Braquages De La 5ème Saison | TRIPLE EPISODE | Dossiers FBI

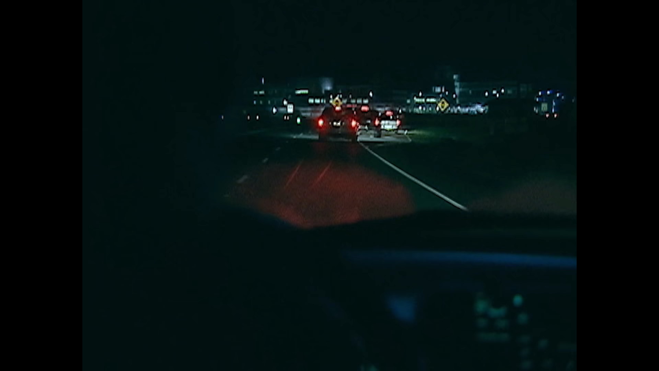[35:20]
Le FBI repéra les suspects alors qu'ils quittaient Sandpoint pour se diriger vers l'ouest. Par les plaques d'immatriculation de la camionnette, on pouvait deviner qu'ils s'apprêtaient à commettre un crime.
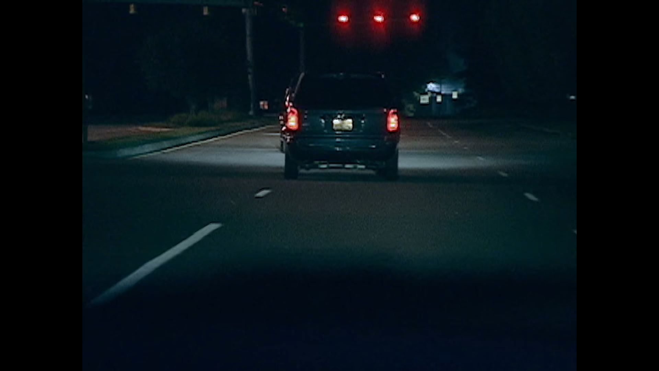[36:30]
Les agents qui prirent la camionnette en filature devinèrent alors où les suspects se rendaient.